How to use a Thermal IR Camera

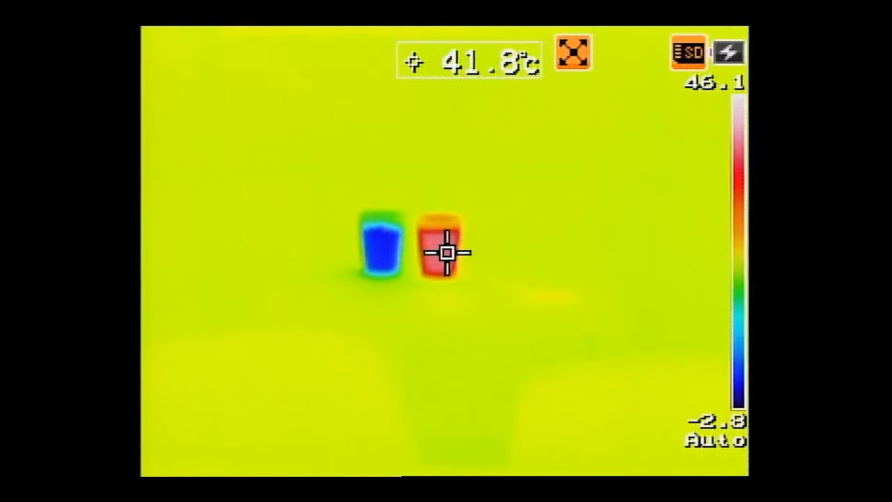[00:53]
So if I point at this hot cup of water it's looking like it's about 41 degrees Celsius. Then if I point at this cold cup of water it's now sitting at about one maybe two degrees Celsius.
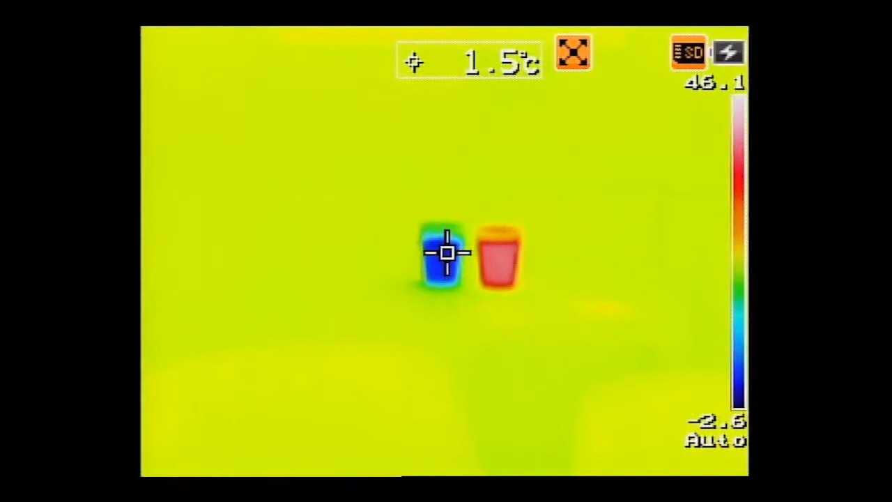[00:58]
On screen: spot 1.5°C
So that center dot is going to be really important for you. Then on the right hand side you see the color scale for the different temperatures and for heat and cold. So this is a rainbow display right now
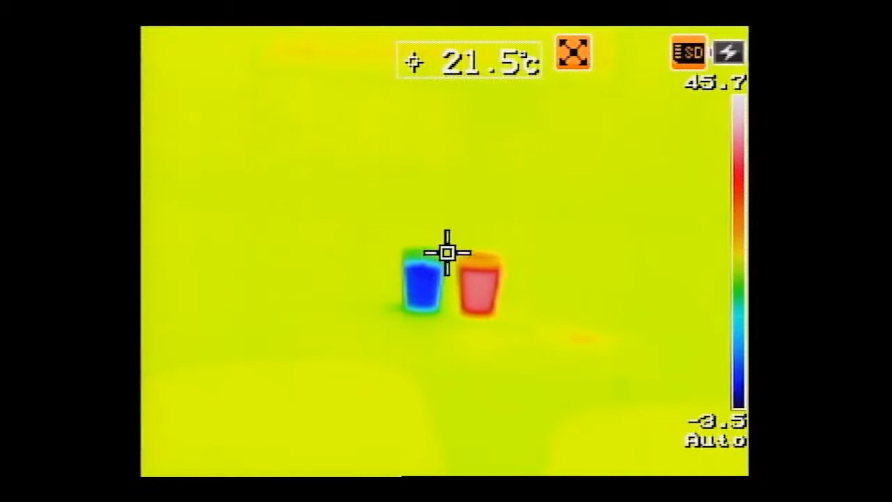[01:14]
On screen: spot 21.5°C
so at the very hot end you'll see red or white even for super white hot.
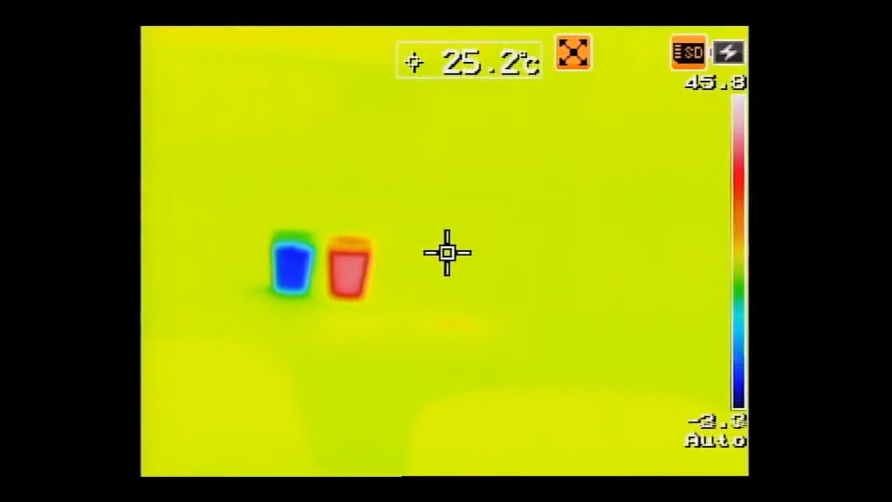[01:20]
And then at the very cold end you'll see blue. So as the camera auto ranges I'm going to scroll around to see a few different things.
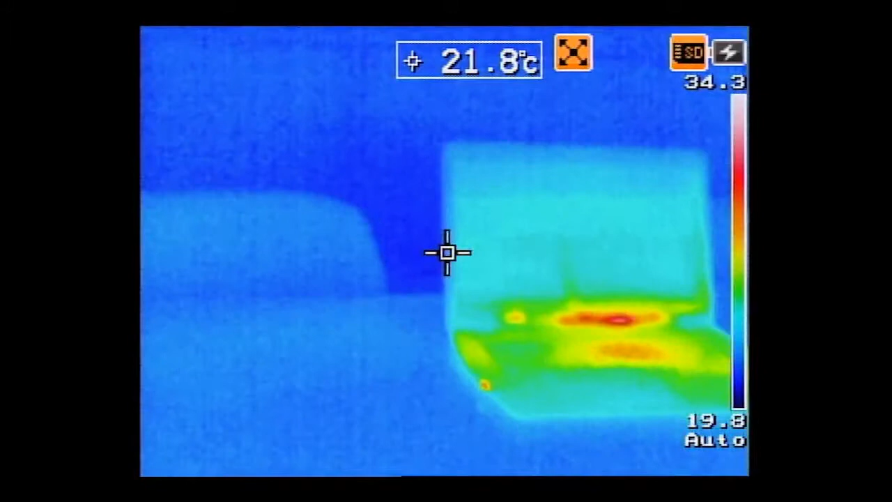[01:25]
Here I have my laptop and you can see the red portions are a little hotter.
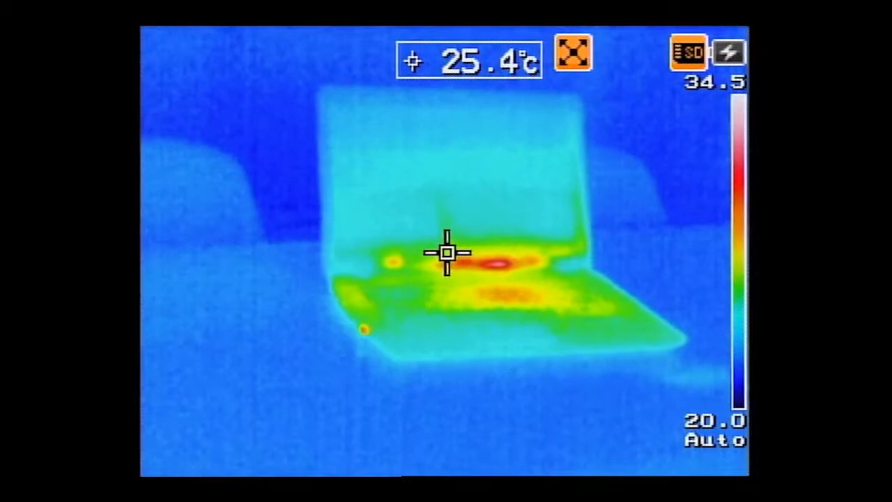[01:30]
My laptop seems to be hot in the middle and I think that's about 30 degrees or so at the center.
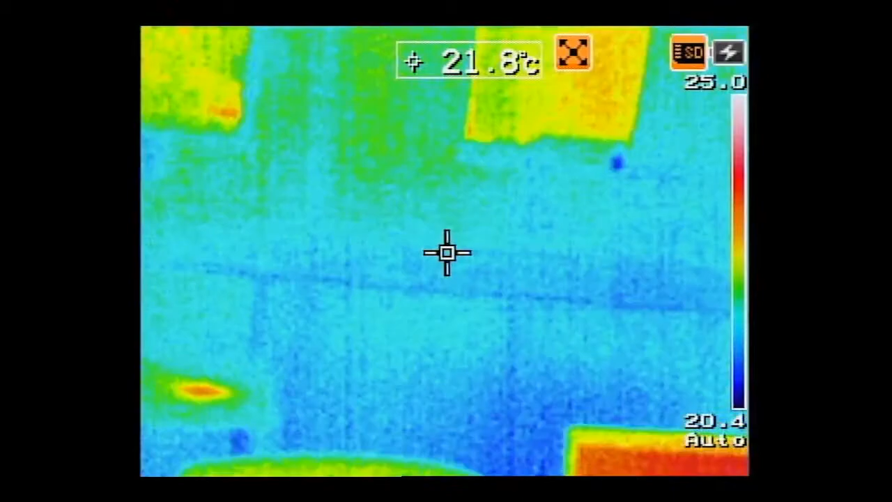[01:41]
On screen: spot 21.8°C
If I wanted to I can actually look at the walls and you can kind of see my reflection on the wall picture and it actually
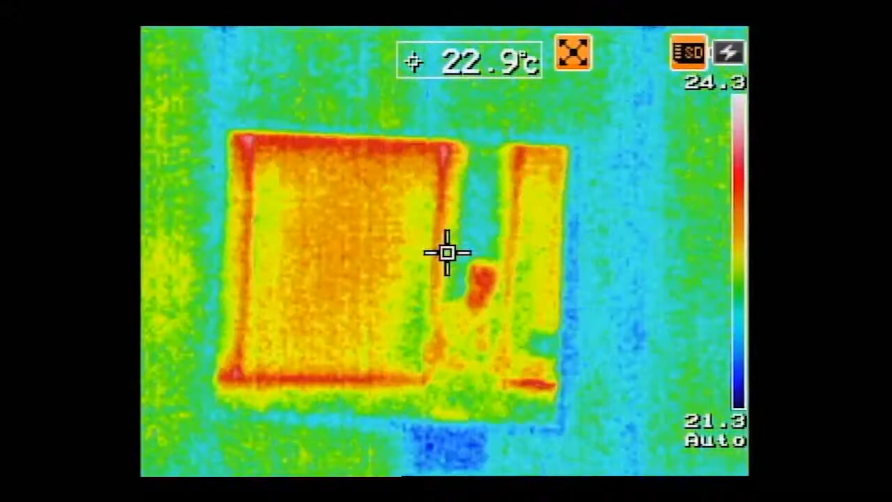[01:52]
On screen: spot 22.9°C
is reflecting that heat from that glass. If I go up a little bit higher you can actually see the 2x4 supports in the walls and they actually look like cold spots on the wall.
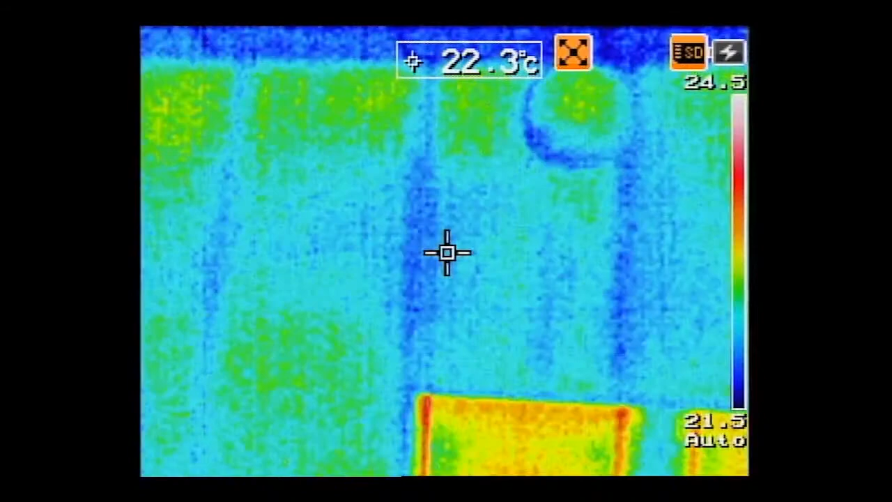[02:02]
So you can use a thermal camera for finding out where your studs are. Same if I go to the ceiling.
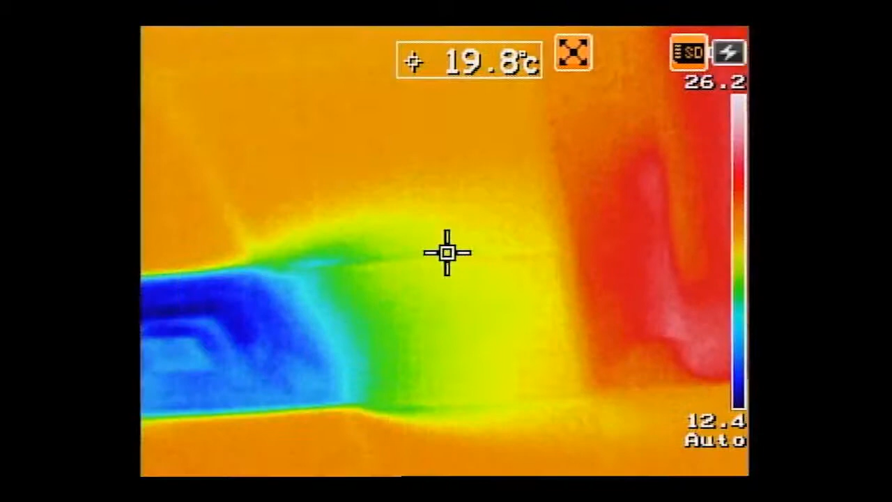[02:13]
You can see that the air conditioning vent right now is a lot colder than the surrounding ceiling.
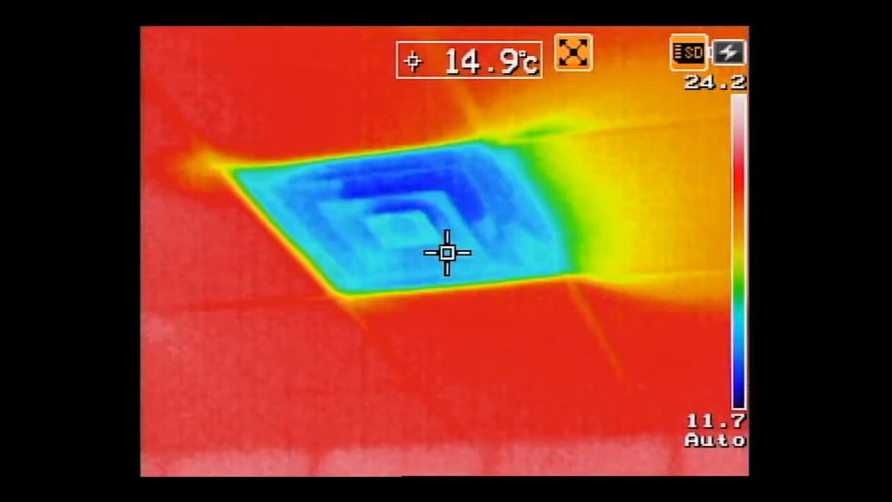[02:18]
On screen: spot 14.9°C
So that's just one part of the display.
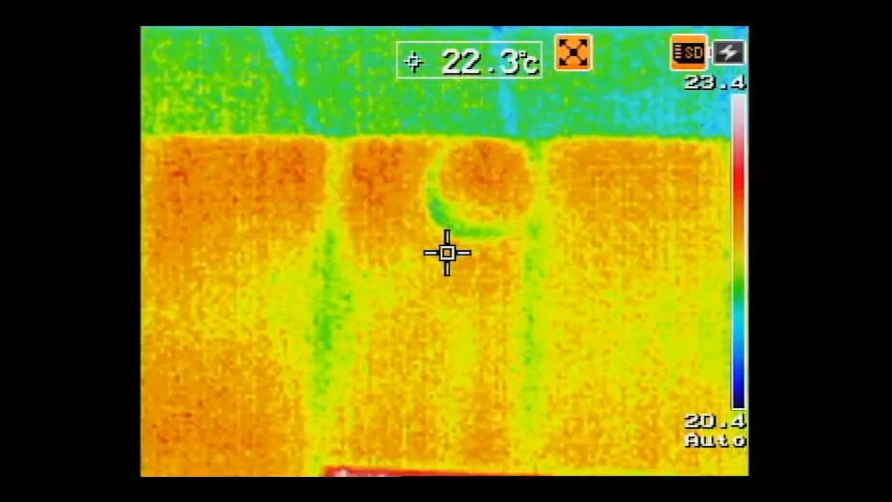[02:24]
On screen: spot 22.3°C
So let's actually do a couple other things like changing the color modes or changing the view mode which will have us do maybe a picture a picture or fusion mode.
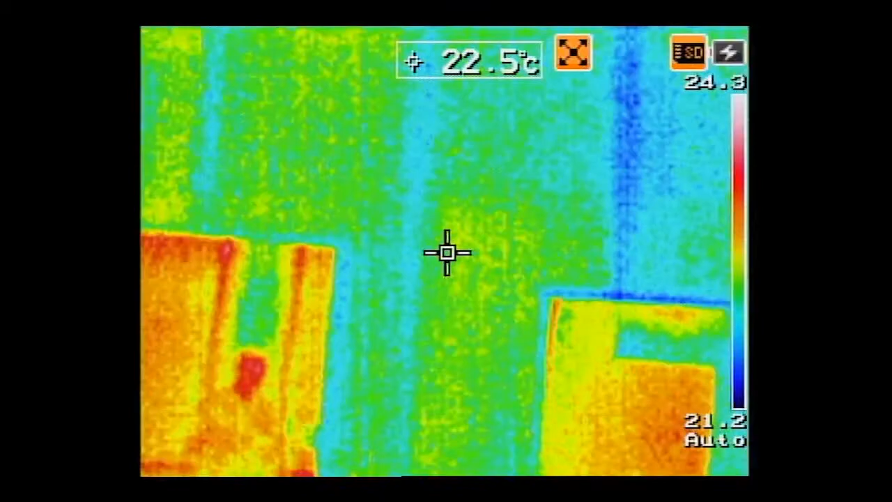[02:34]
On screen: spot 22.5°C
So let's go ahead and do that.
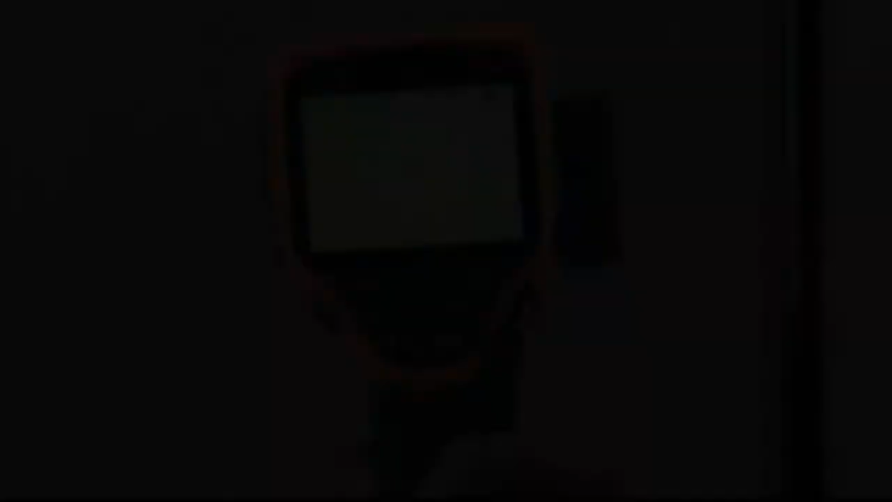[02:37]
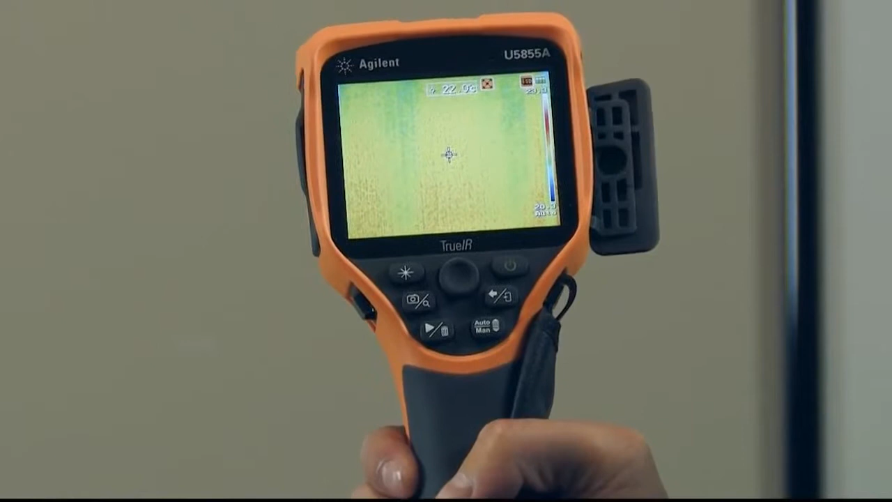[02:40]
Right now we have a multicolor scheme which shows hot and cold in varying degrees of color. But if we actually just want to see what's hot and cold it's better to go to a monochromatic color scheme.
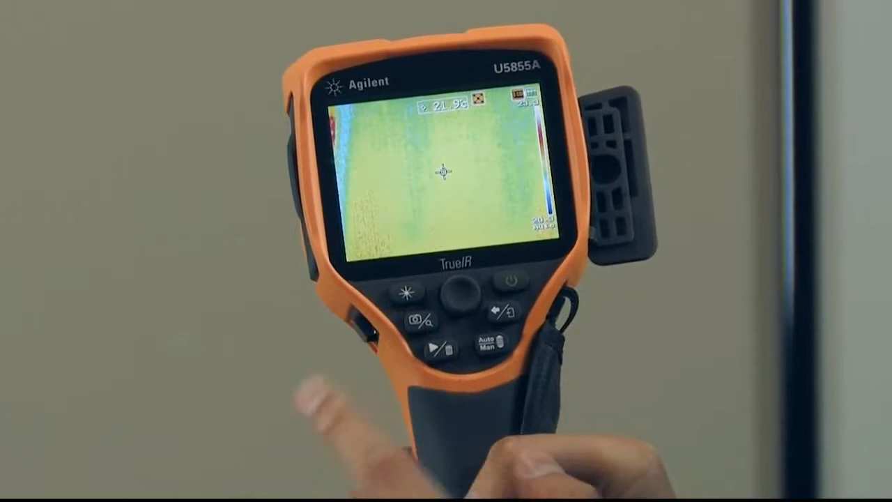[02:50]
So I'm just going to press the center button here and go into my main menu menu and press imaging color palette and just select a monochrome color scheme. I'm going to get back out of that scheme.
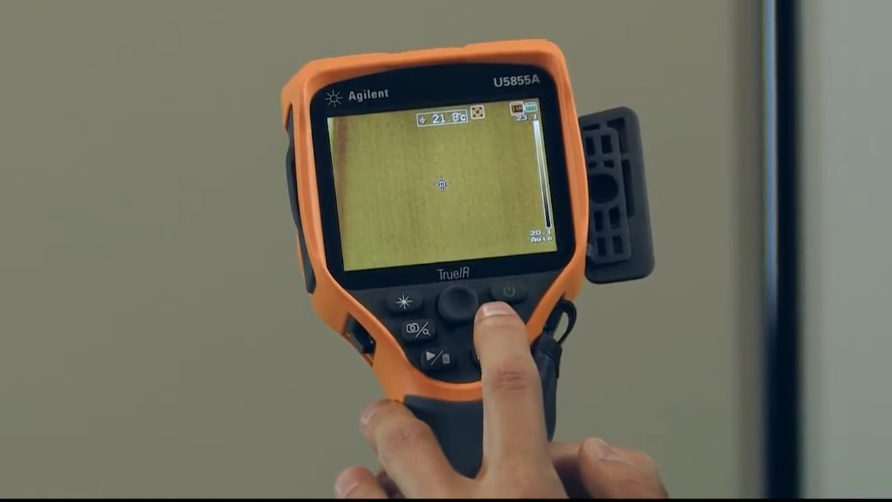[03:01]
On screen: spot 21.8°C
So now if I actually point at my hot and cold cups of water you can see that hot is very bright yellow whereas the cold is
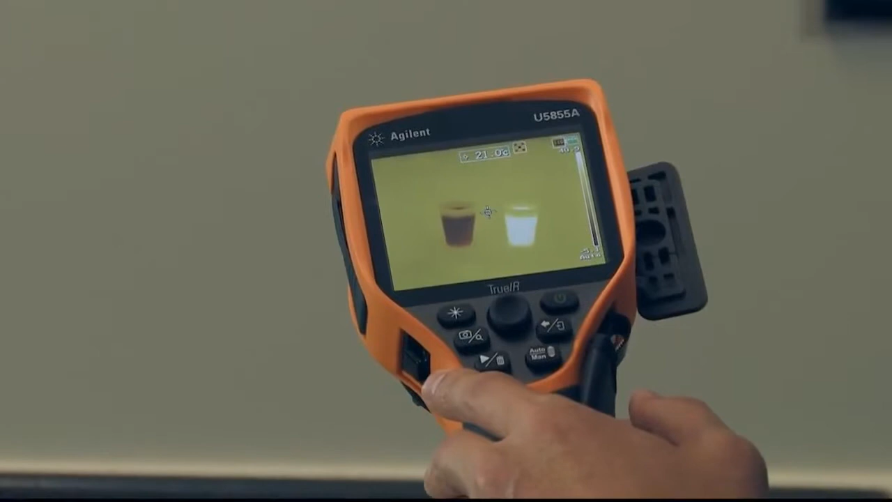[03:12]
more of a darker black color. So that's something else to help you visualize your temperatures.